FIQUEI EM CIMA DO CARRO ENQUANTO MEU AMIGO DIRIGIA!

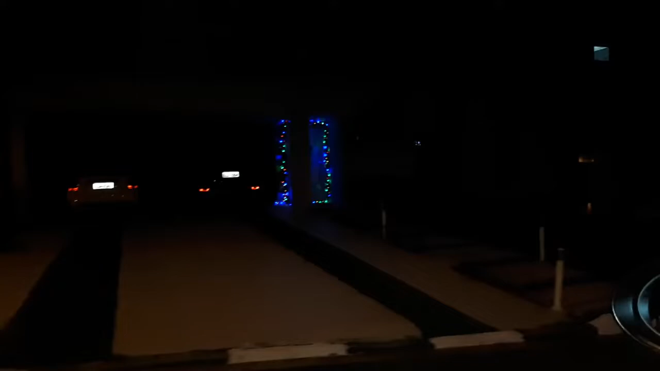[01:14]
Olha que coisa linda de rico, né, gente? É. Em pé, literalmente, mano? Tipo, igual aqueles clipes de... É? Popstar?